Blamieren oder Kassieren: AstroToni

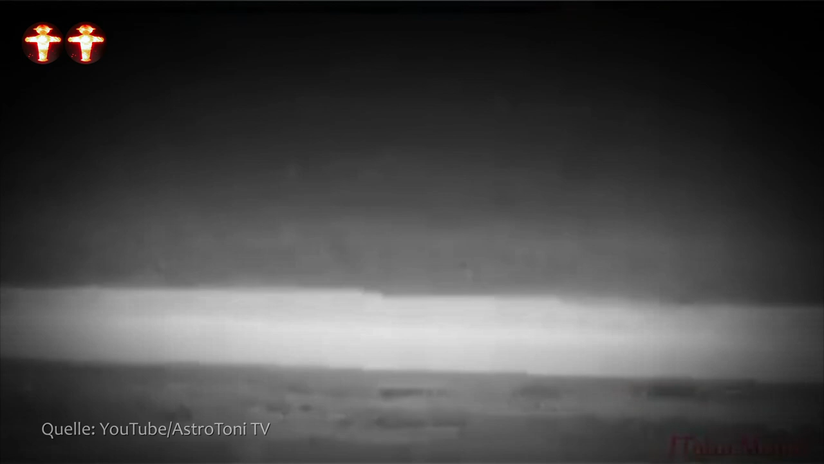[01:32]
Mit diesen Infrarotaufnahmen wurde ein brutaler flacher Erdebeweis erbracht, meine sehr verehrten Zuschauerinnen und Zuschauer in den USA.
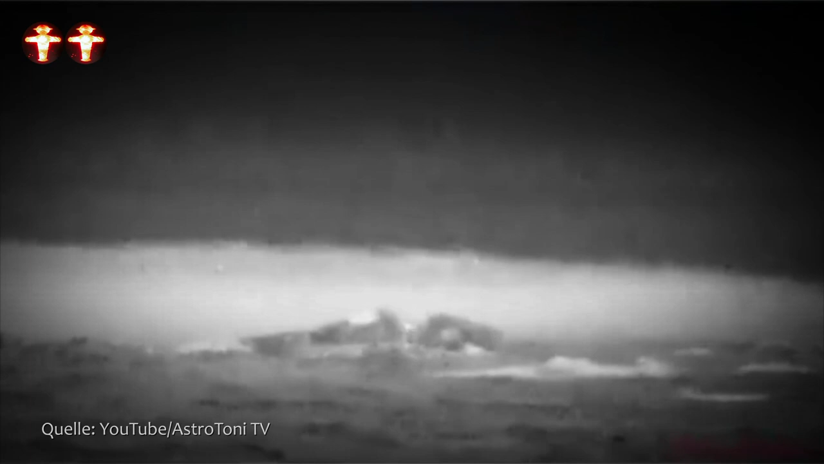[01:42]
In einem Flugzeug, was gerade knapp 9 Kilometer in der Höhe ist, wird dieser Berg in circa 800 Kilometer gefilmt. Der Berg ist circa 2000 Meter hoch und wendet man Mathematik an, bezüglich einer Kugel mit 40.000 Kilometer Umfang, könnte man gerade mal die Spitzen eines solchen Berges sehen, wenn er 500 Kilometer entfernt wäre, aus der Höhe gefilmt.